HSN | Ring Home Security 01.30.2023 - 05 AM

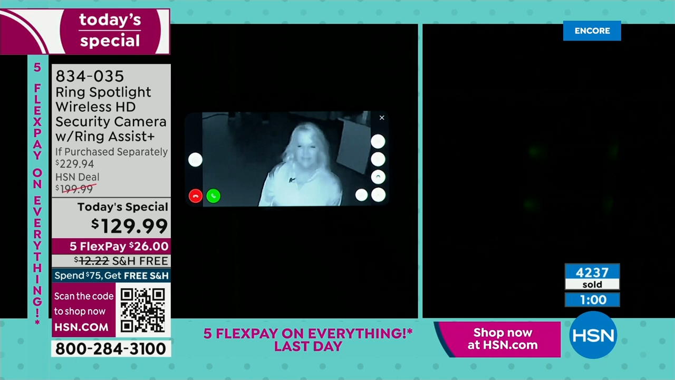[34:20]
But look at this, being able to see in pitch darkness, being able to speak, being able to record what's happening, especially, you know, if you are doing that ring service, again, only $30 for the whole year. If you choose to do it, you're going to be able to look back and see what happened. And let me show you that real quickly. This is so cool. So there's a timeline view right here.
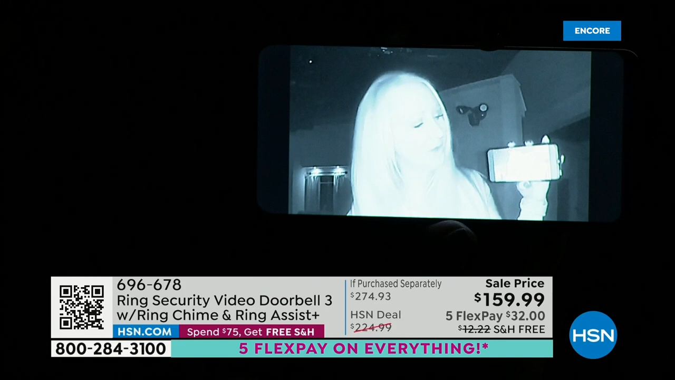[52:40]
So you're going to be able to talk right here with that green phone. You tap that button and you can say, oh, thank you for making the delivery or not available at the moment.